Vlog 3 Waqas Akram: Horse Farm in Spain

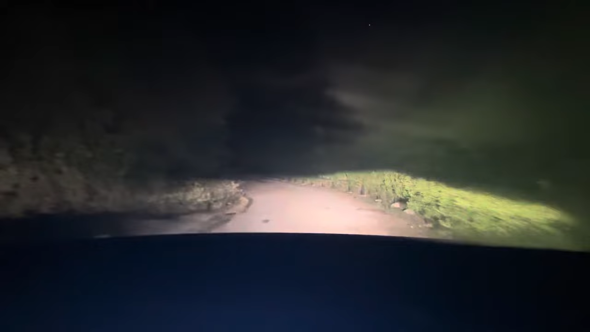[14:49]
فارم ہاؤس سے کوچ کی یہ واپس جا رہے ہیں آپ دیکھ سکتے ہیں تقریباً رات کے بارہ بچ
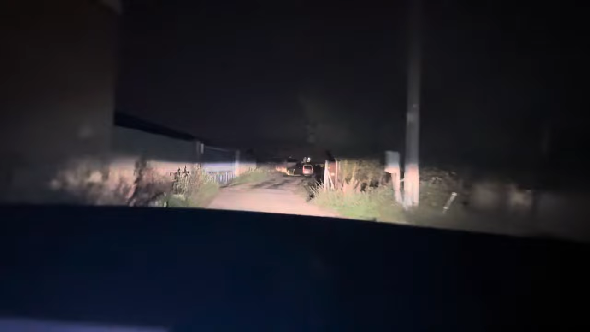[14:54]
گئے تھے اور ہم واپسے لوگڑونیوں کے جانے رواں دوا